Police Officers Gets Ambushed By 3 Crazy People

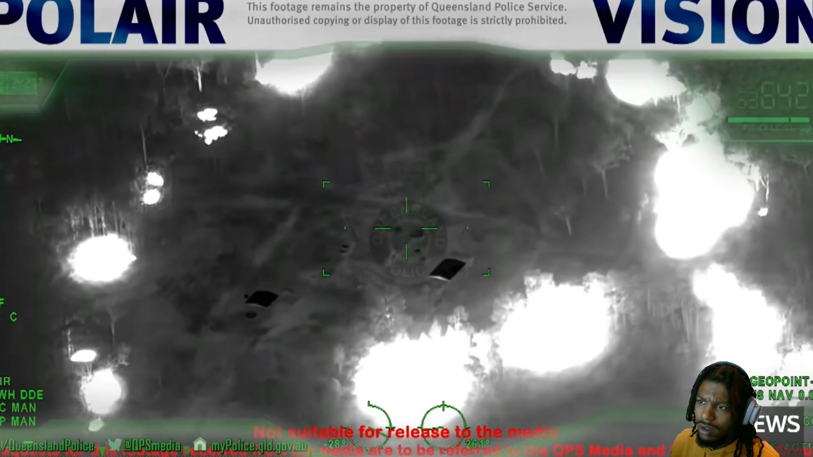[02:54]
dangerous offenders thermal imaging shows fires which were deliberately lit then Nathaniel and Gareth train firing bullet